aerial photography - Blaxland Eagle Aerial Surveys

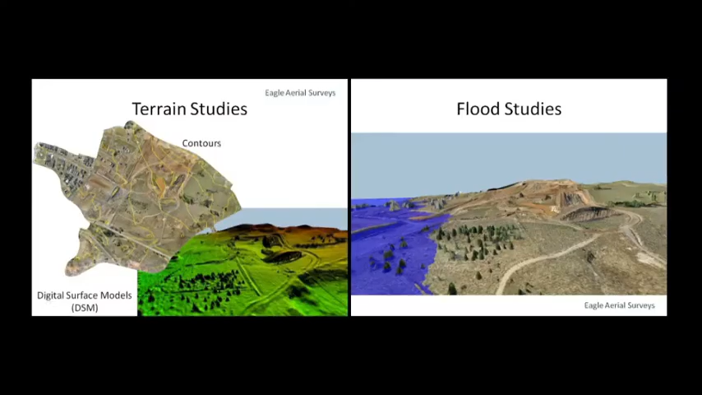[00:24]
Perform your own terrain studies, flood studies, development sites and progress monitoring,